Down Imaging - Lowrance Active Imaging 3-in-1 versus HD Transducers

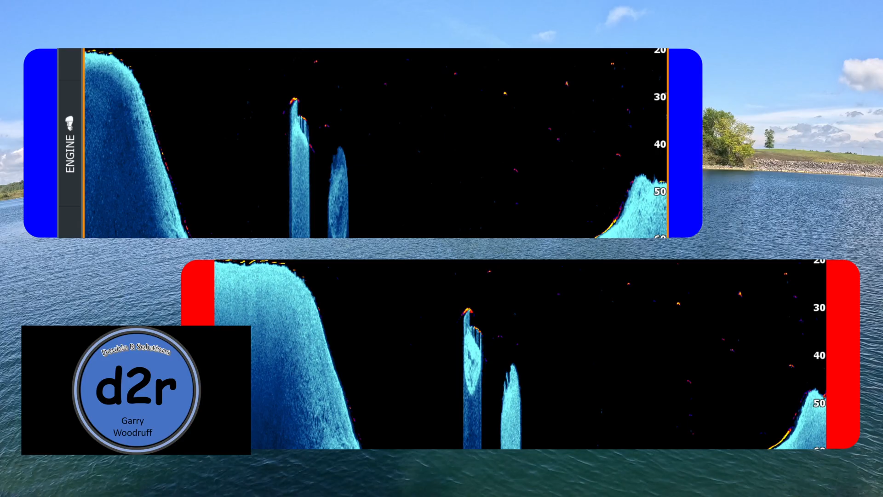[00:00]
It's time to start looking at the down scan to compare that with the new HD versus the old 3-in-1.
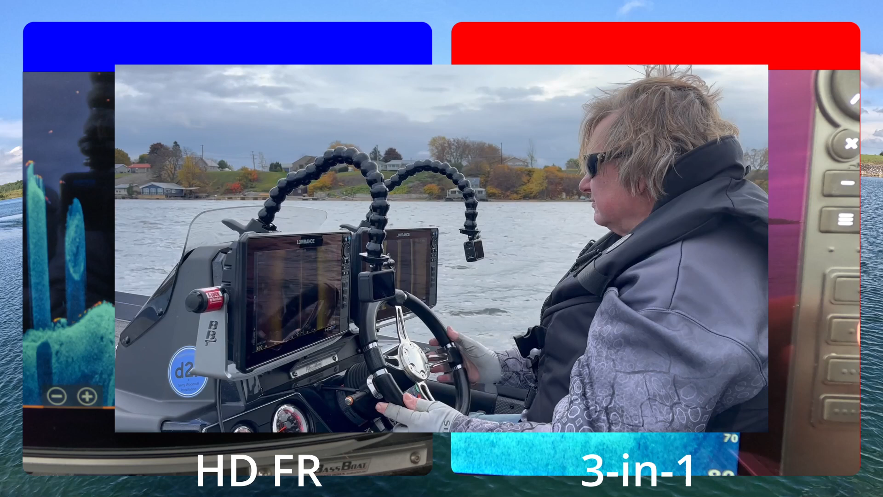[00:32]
You'll see that in these pictures. So what I did is I did a sonar log.
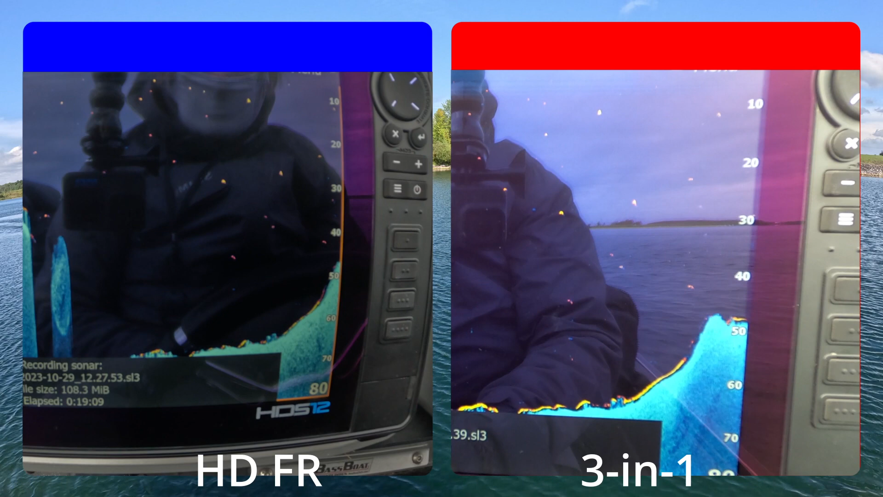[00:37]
And you can see the log popping up in the windows there. And so we're just going to roll through.
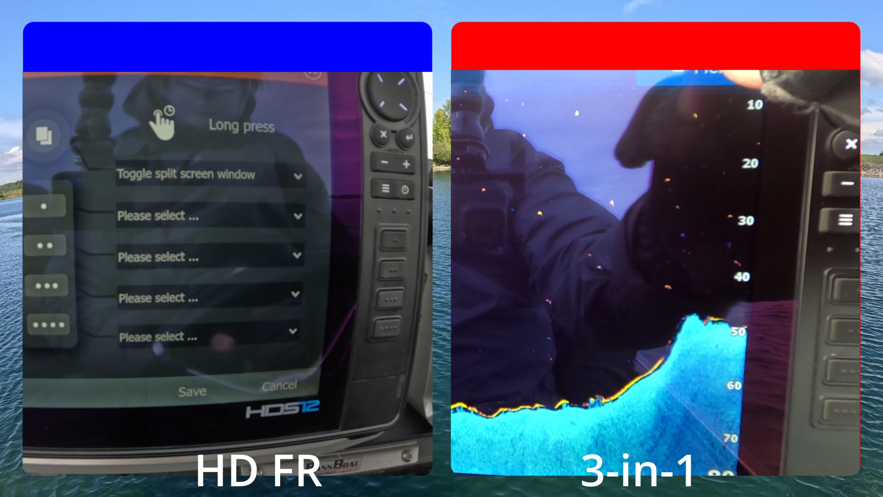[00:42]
This is the setup I'm using. The old 3-in-1 doesn't allow you to select frequency. We're going to run the 700 kilohertz on the new HD.
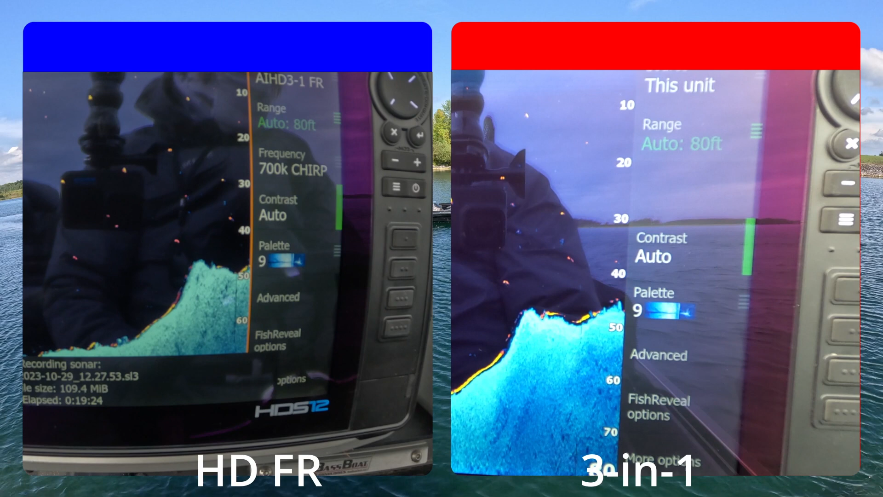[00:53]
And that will be equivalent to what's running, similar to what's running on the old 3-in-1.
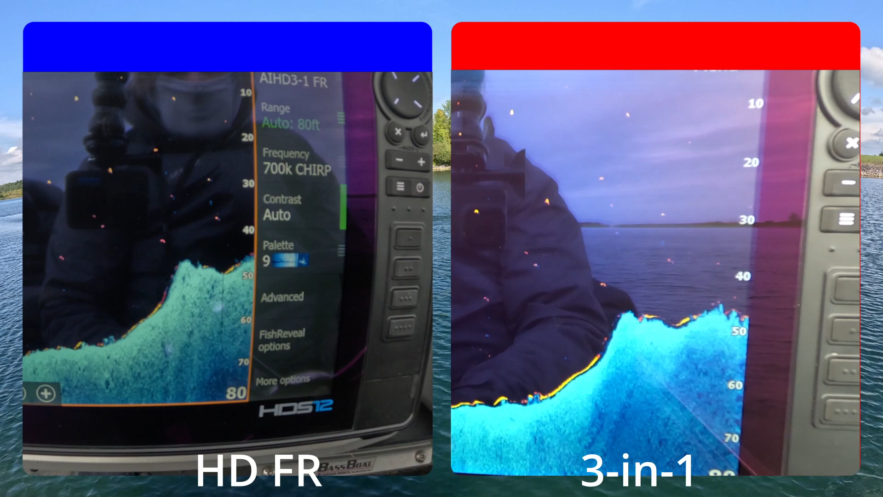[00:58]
Now the new HD lets you do 700 kilohertz or 1.2 megahertz.
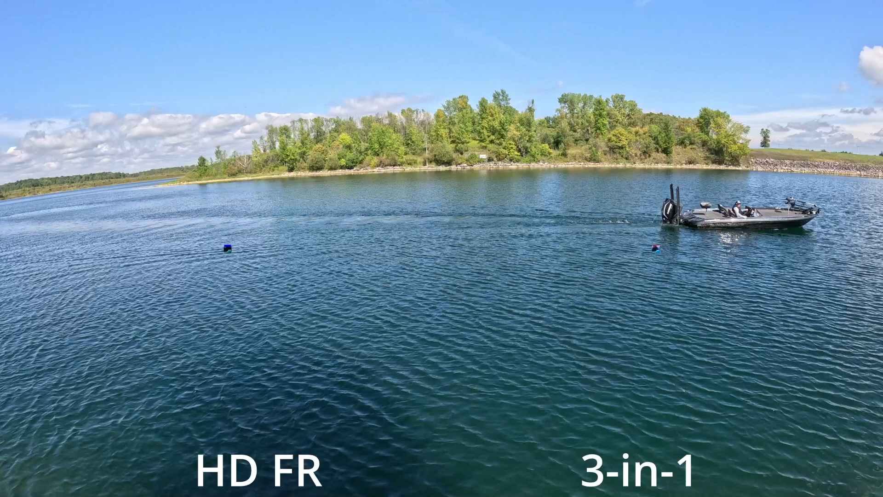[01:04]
So here's some of the areas we're scrolling through.
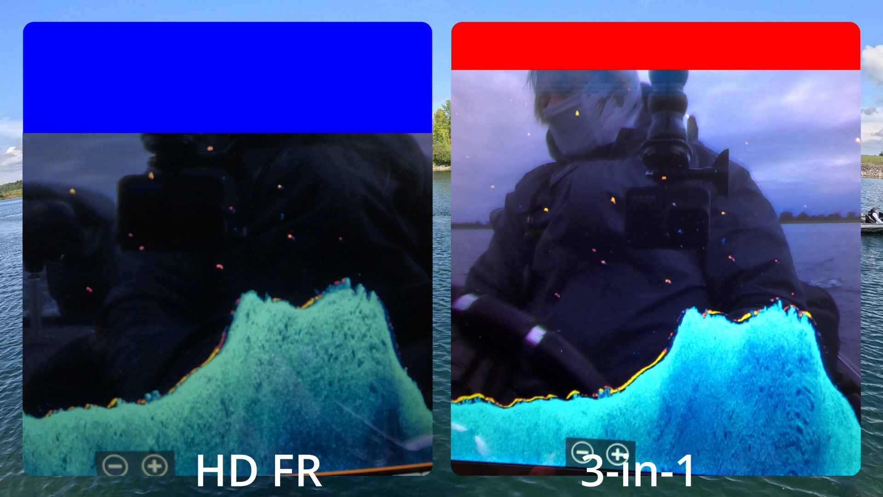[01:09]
This area happens to be the area that's way over top, over near the dam there, which is the...
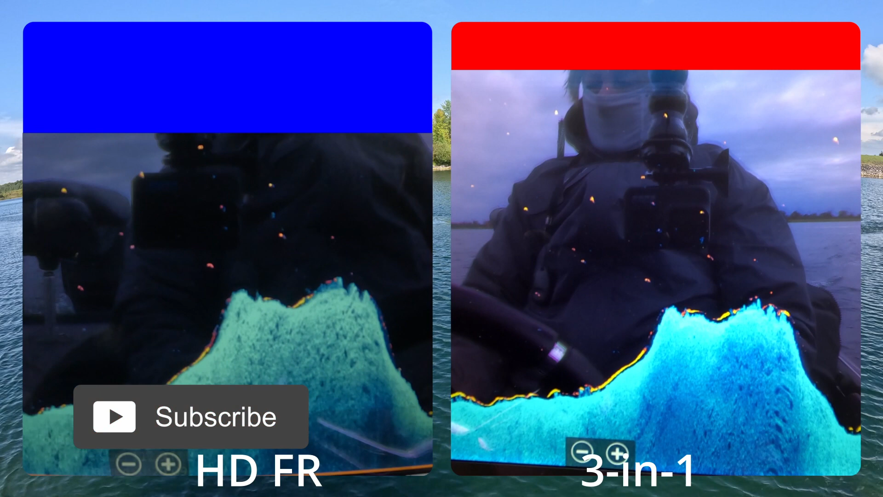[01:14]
If you looked at the video I did on the retake, it's what I call the sunken island. So you can see the fish reveals turned on. And again, you can notice there's a lot of glare. You can see me there in the background.
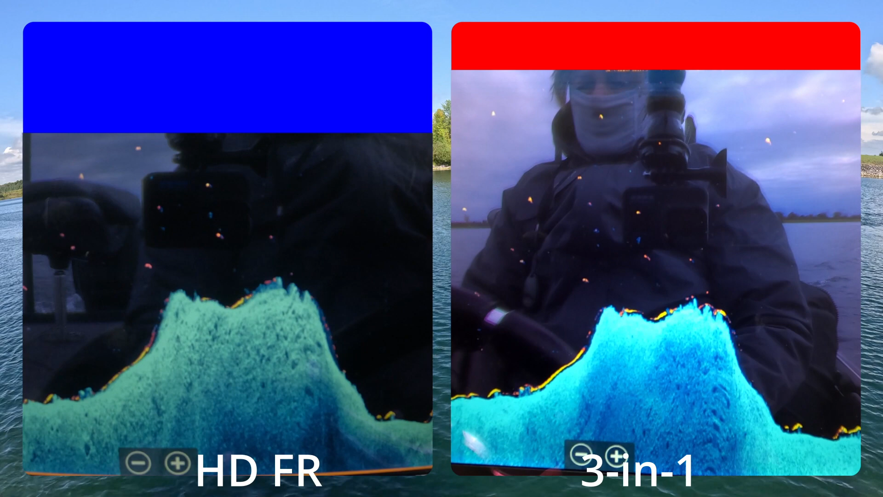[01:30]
It was pretty cold that day. It was right, I think, 38, 39 degrees Fahrenheit. And that's why I'm pretty well bundled up. I mean, I've got six layers on.
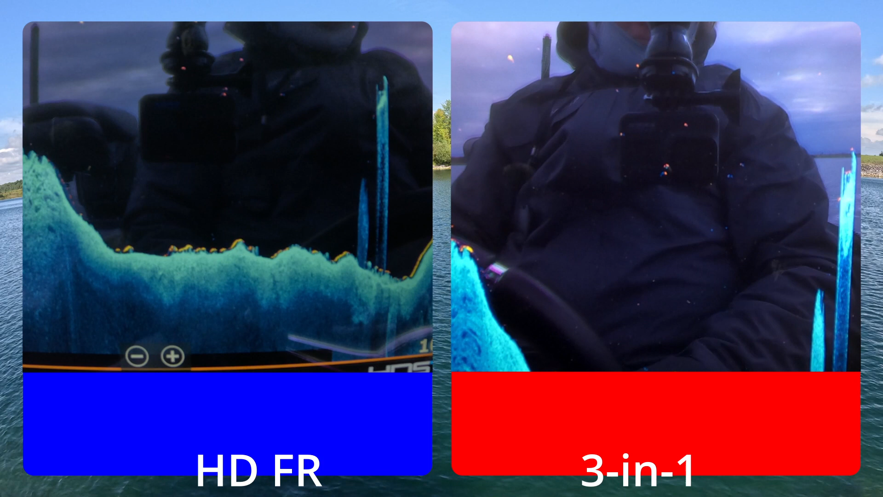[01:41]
It's pretty cold. But if you start looking at these details, you can see, at least in my eye perception, I'm seeing a lot more detail on the downscan for the HD versus the downscan for the old 3-in-1.
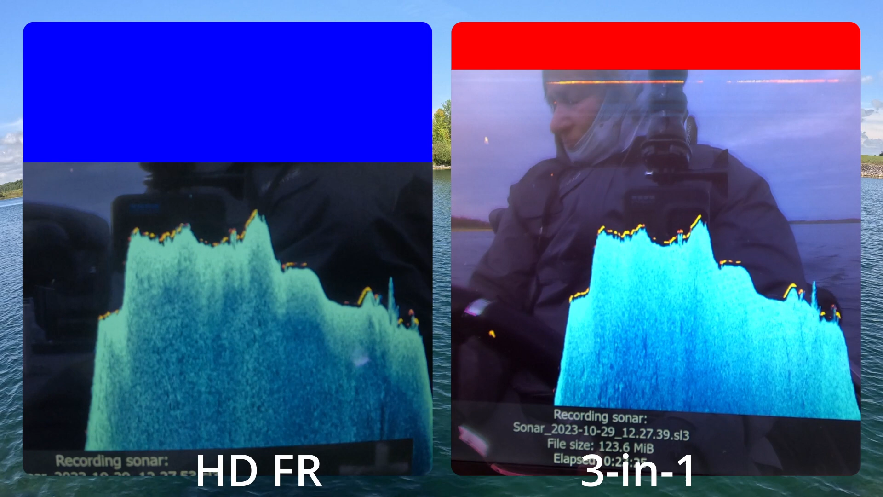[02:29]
The river tends to be fairly deep in this section,
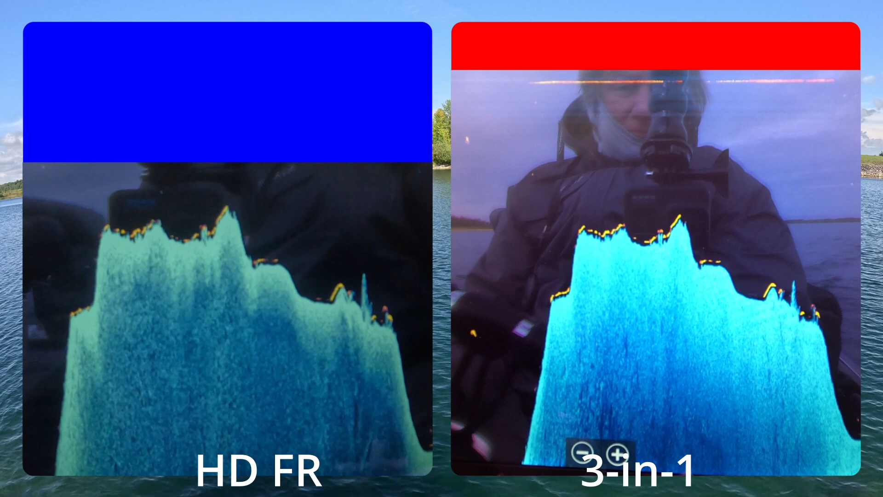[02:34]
at least the areas that I'm trying to scan for you guys. So you can see the difference in the details.
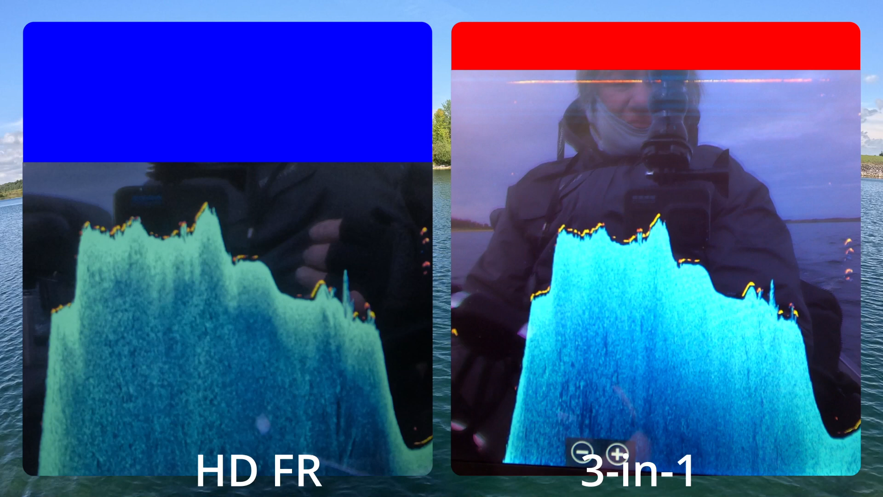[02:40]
I mean, the bottom line definition,
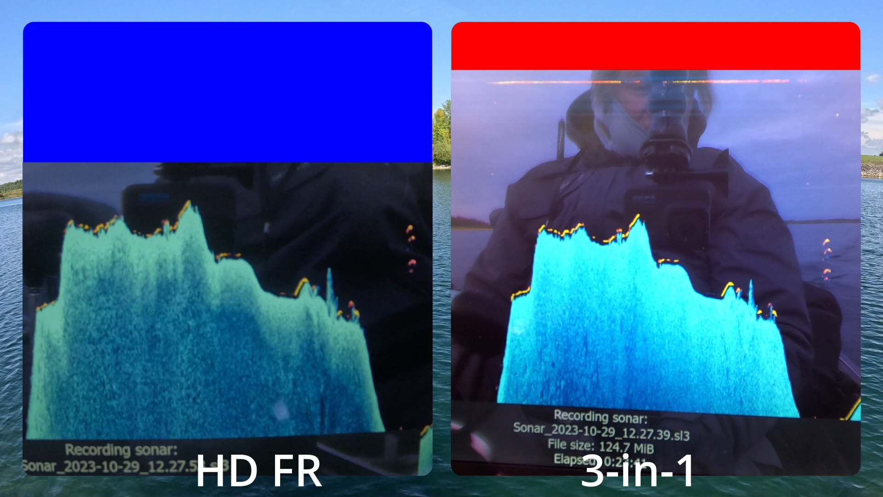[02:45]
if you look right near the fish reveal area where it's yellow going to the blue, that stuff,
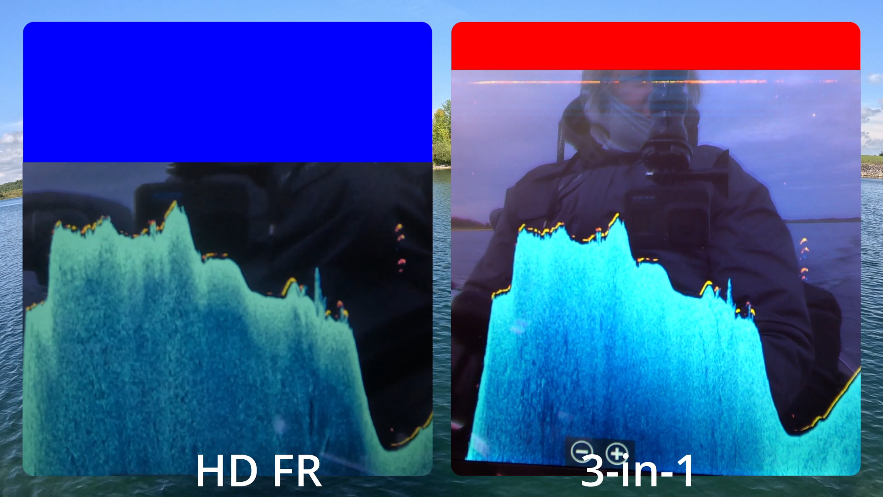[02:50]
you can see a little bit more detail in the HD stuff. Again, that's kind of convincing me there's something different and something good that's going on.
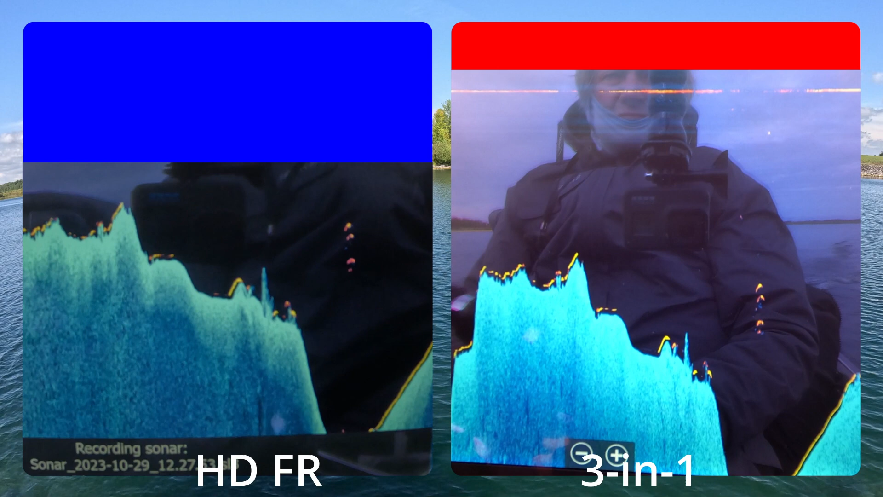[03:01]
And I think the difference is the chirp capability of the new HD transducer. You can see on the left-hand side there's a whole lot of shake there.
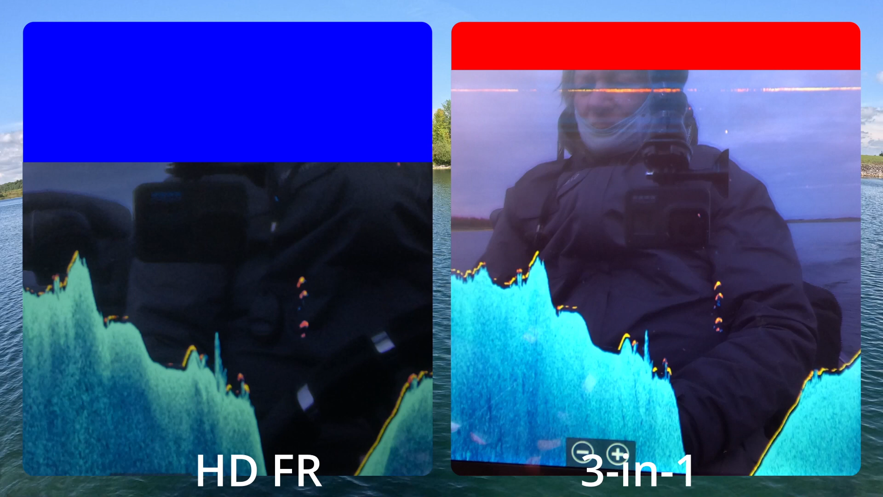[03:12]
And what happens is if I move the boat way too fast, everything just starts shaking. It gets really, really goofy. So what we're going to do in a little bit is we're eventually going to
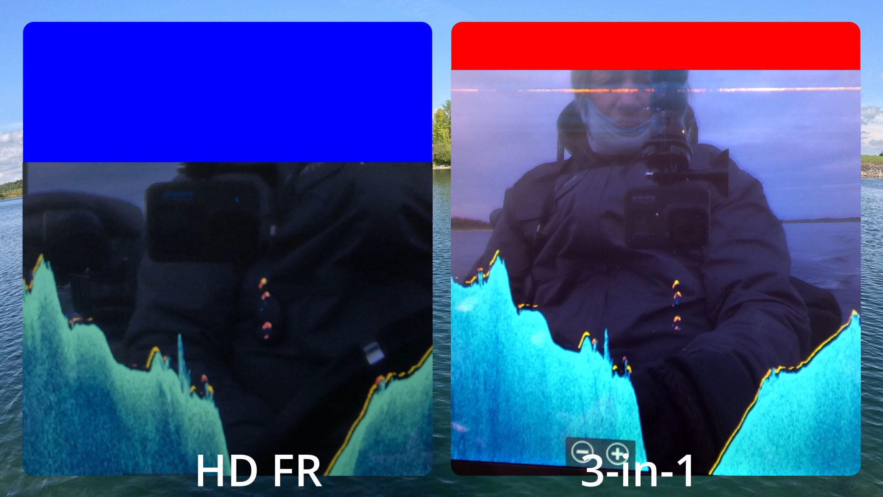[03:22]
go into our log files. And the nice thing about the log files, when I originally did the log files, the log files were done for the side scan stuff.
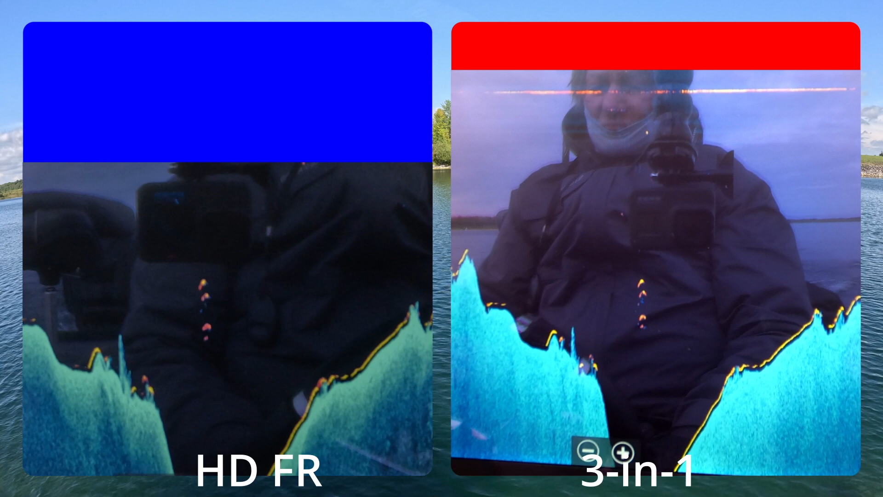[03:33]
But as a part of the logs, I actually get everything there. And so now you're seeing the logs that are just pretty much what I consider free data.